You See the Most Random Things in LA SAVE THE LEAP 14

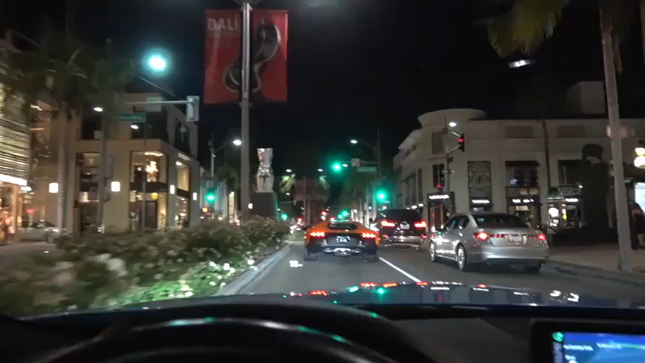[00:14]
I hope he parks or something. Do you see that girl in that dress? Oh!
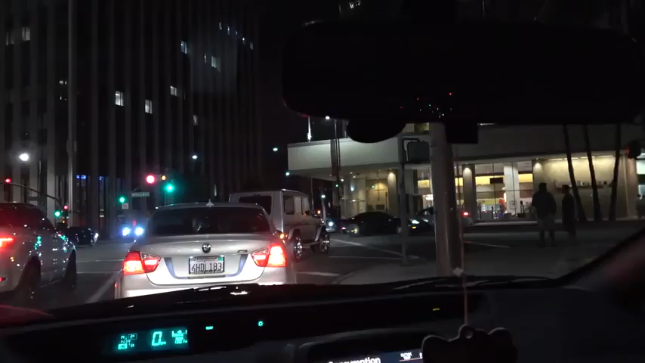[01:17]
Oh my god, look at those wheels!
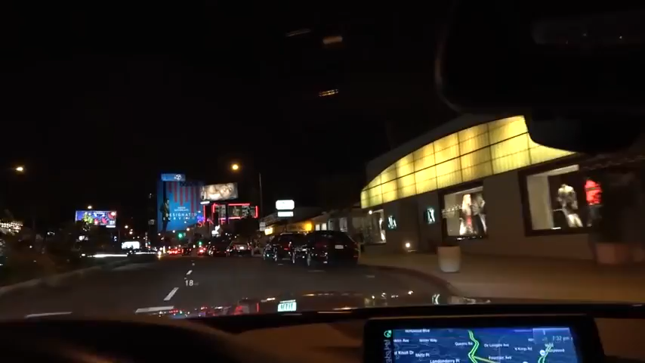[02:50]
It's got a 570S. With the biggest wing known to mankind. There it is.
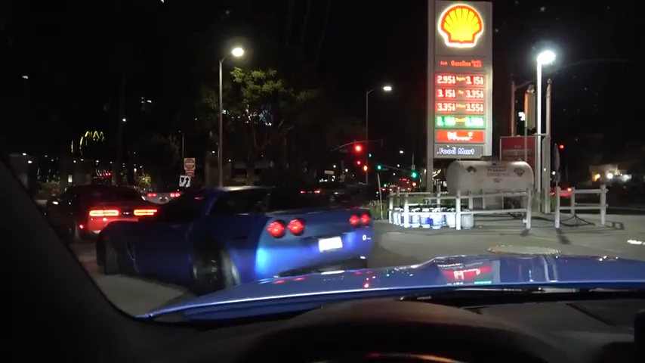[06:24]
Are you telling me that we need to follow these guys?
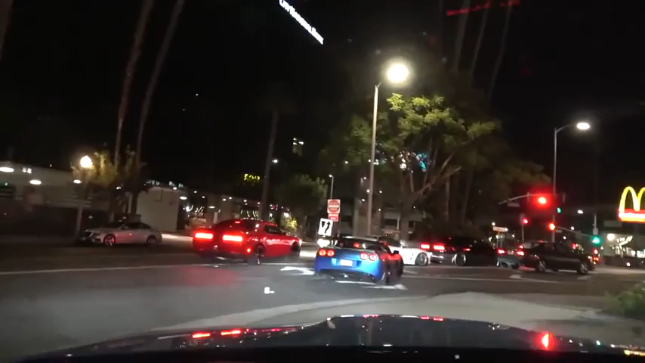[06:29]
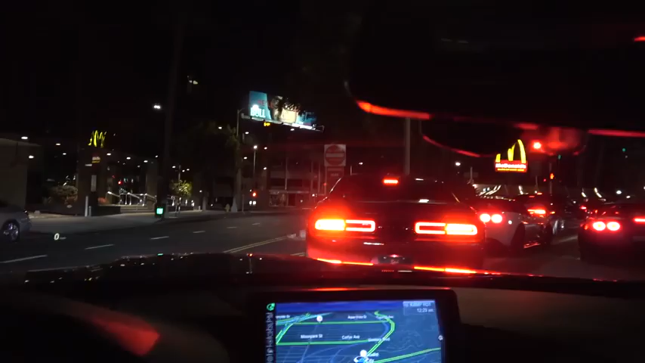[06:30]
Oh no. It's literally 1230 at night. We're about to head home and guess what we run into. A whole gain of fuckboys.
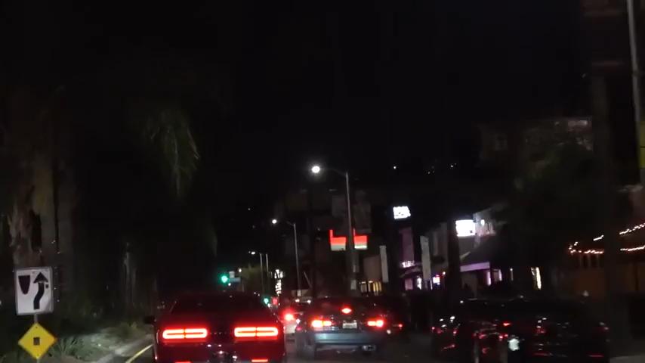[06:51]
Oh. Oh. There it is already. Oh. There's the... Oh! He pulled someone over. He pulled someone else over.
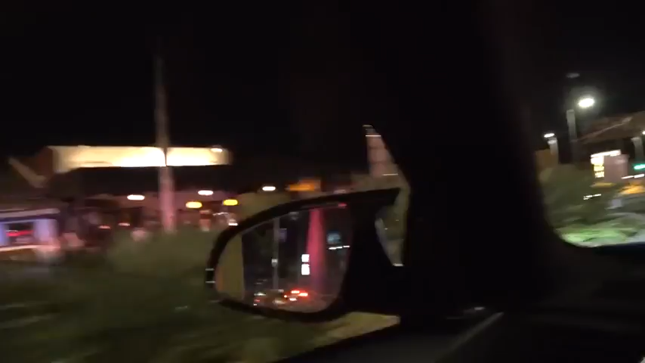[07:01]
Oh, he's far like fuck. Oh. Shit!
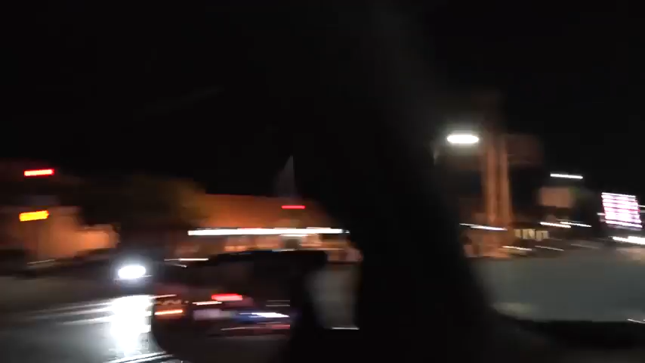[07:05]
There's another one, they're everywhere, oh god.
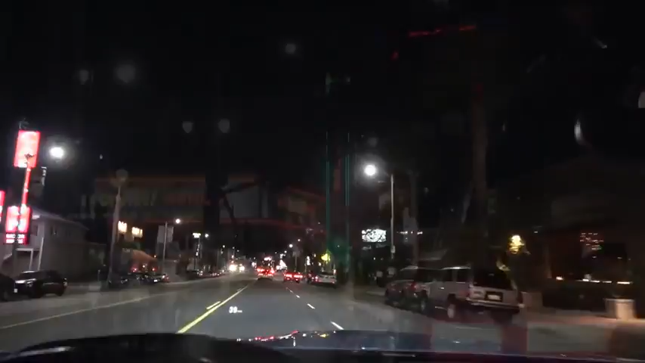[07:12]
They're all going, this guy's not gonna go. I don't know, they might go after them after this light. Bunch of police there, look at this shit.